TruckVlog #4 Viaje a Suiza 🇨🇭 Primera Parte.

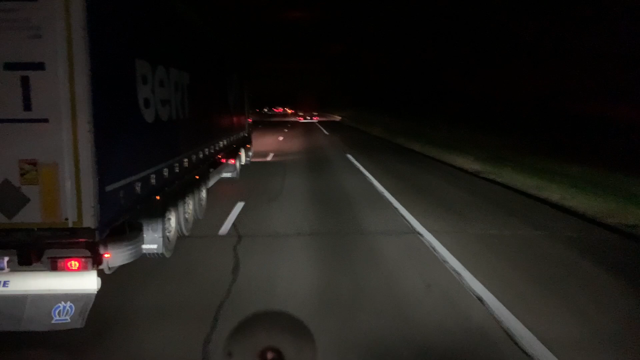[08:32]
de la Junquera, del parking del Andamur, de la gasolinera.
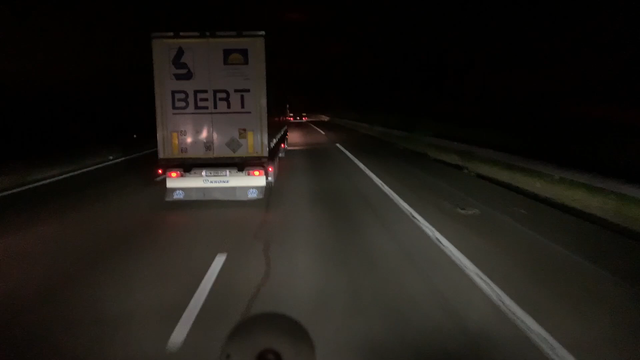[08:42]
Yo lo he adelantado ahí porque se incorporaba en la autovía y yo venía más rápido, claro, la autovía, autopista, vamos. Esta es la 7, ¿vale? La autorrupte de Soleil, autorrupte de Soleil, la autopista del sol, lo que le llamamos allí en Málaga,
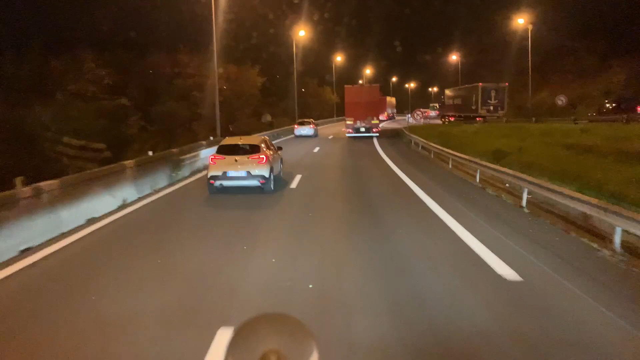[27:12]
no llevo para remontado, ni llevo una carga muy alta. Pero se entra ligerito para pa la curva que hay ahí. Bueno, pues ya estamos haciendo la variante de Lyon.